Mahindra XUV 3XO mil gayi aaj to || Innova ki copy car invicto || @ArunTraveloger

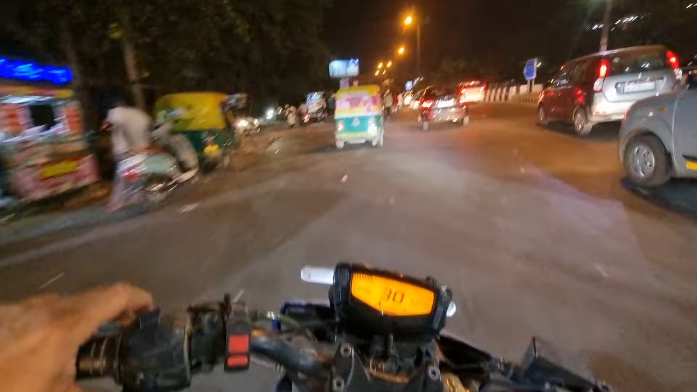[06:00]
अब रोड़ पर ट्रैफिक आ गया वाई इसको कि दिन में चुक्ति सी सब्सक्राइब करें अब निकले है थोड़ा सा चलो बूमी आए इसलिए